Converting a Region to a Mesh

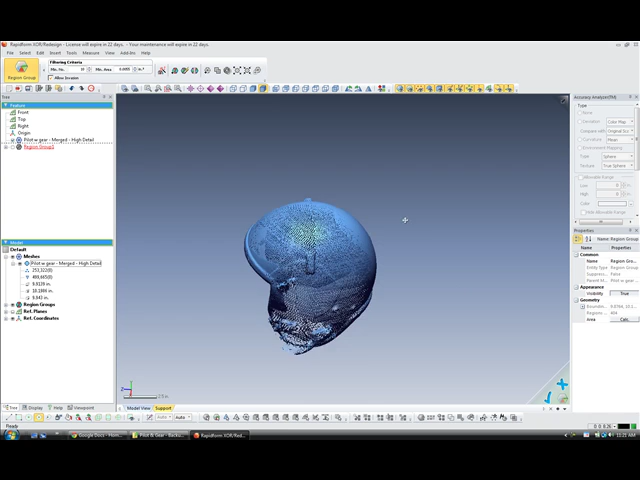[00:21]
In the region group mode, simply select the region of interest. So, going down to the selection filters, we're going to filter regions.